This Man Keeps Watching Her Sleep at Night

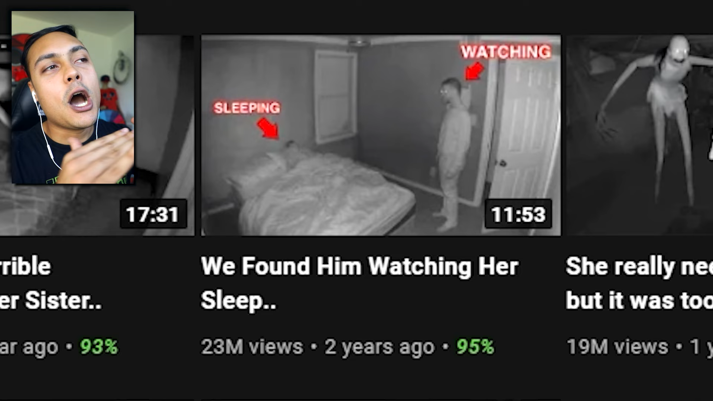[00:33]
Like, they didn't even go into any effort of doing anything crazy.
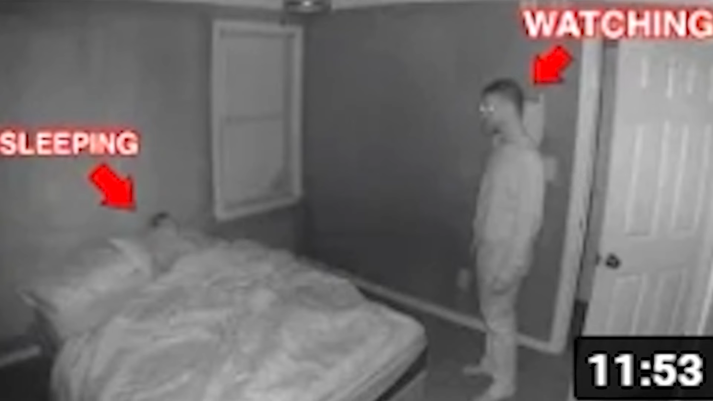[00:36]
It's just a guy watching her sleep. Think he's gonna be super weird? Dude, it doesn't matter if he's weird. What matters is if he's putting her in harm. Oh, good point. Nice to meet you guys.
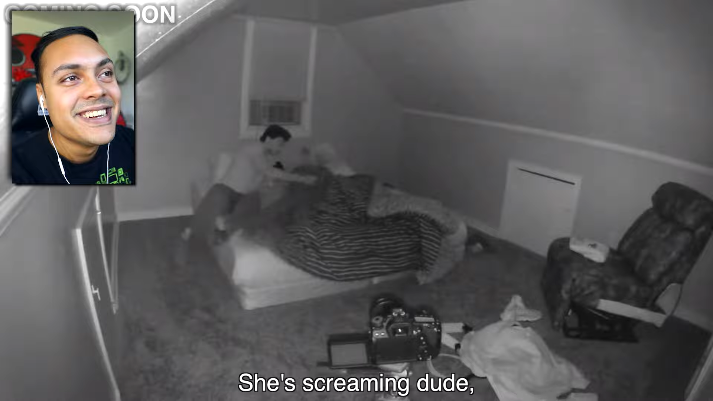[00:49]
She's screaming. Boy, I can't wait. Okay, all right.
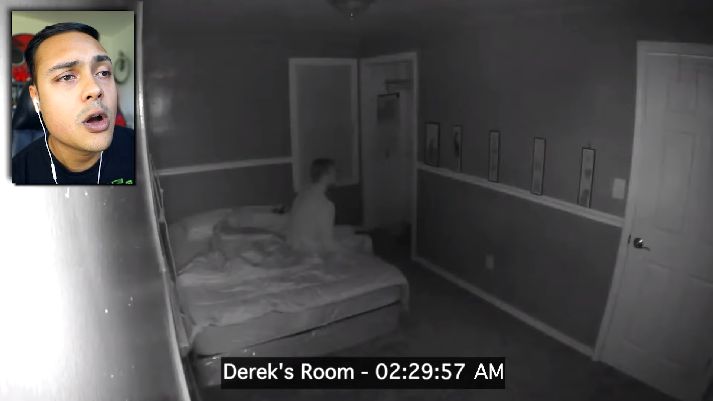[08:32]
It's nearly 3 a.m. That's when the scary stuff happens. Derek. You're scaring me. Oh. Now it's 4.30.
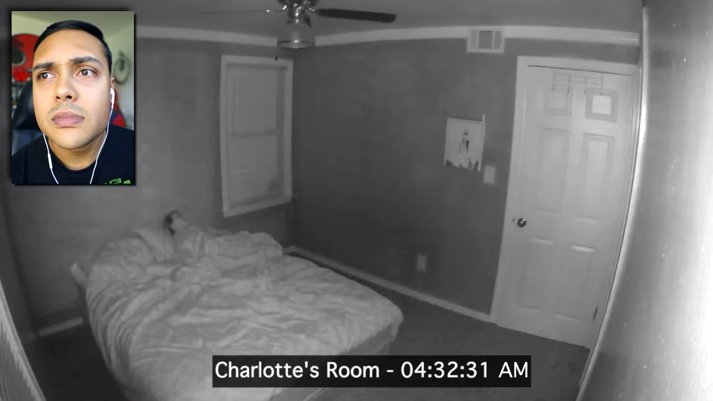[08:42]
Uh-oh. No. Derek is playing with his dolls. Derek. Uh-oh. Does he not see the camera? Well, it must have a red beeping light, right? What the? Um. Okay. He's just playing with his dolls. Uh-huh. All right. Okay, Derek.
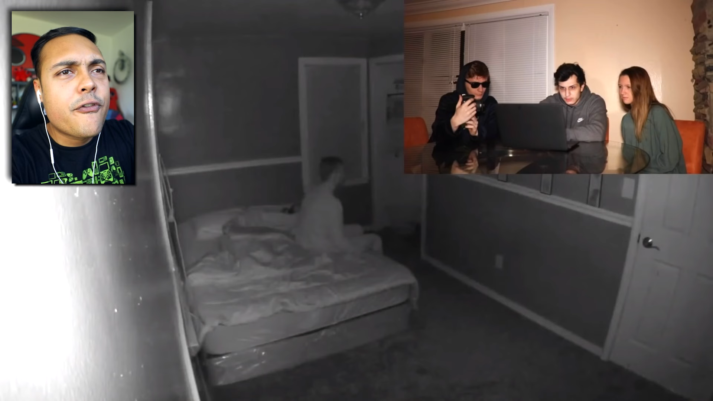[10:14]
Come on, I can't wait for it. I can't wait for her reaction. Did he sleep at all? She's gonna be like... Dude, he's just sitting on his bed. Oh, my God. What is he doing?
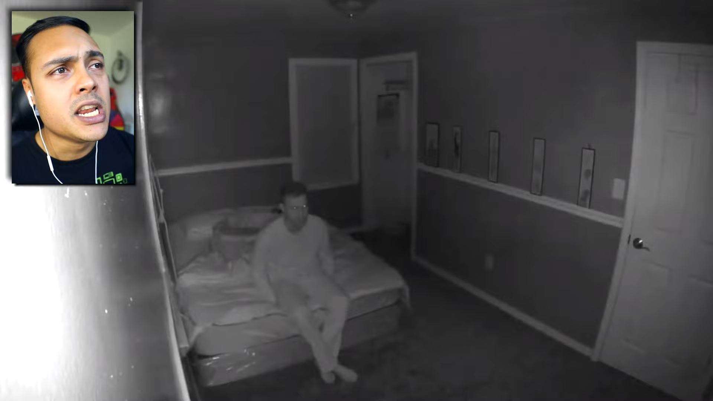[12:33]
Oh my God. This is it. He's going to kidnap her now. It's 3 a.m. Oh. Spaghetti. Oh. This is when the bad shit happens. Parker, get up. Derek's on the move. Oh my God. Charlotte, be safe. Man. It's so intense. I can't handle it. Oh. Now he's gone into their room. Parker, get up. Chester.
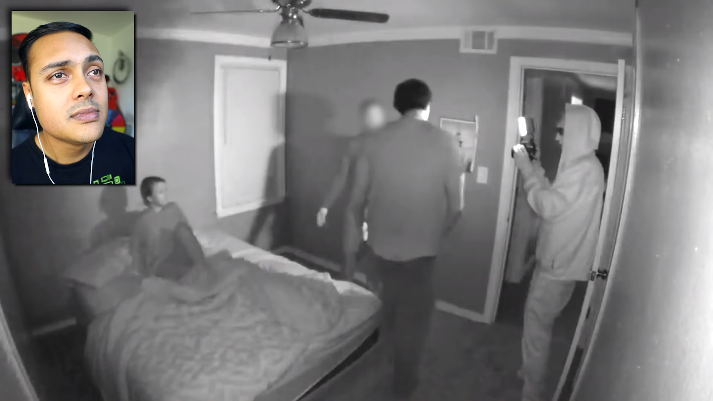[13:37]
No. I'm seeing Charlotte. Why are you coming in a room at night? Just to watch. Just to watch. To watch what?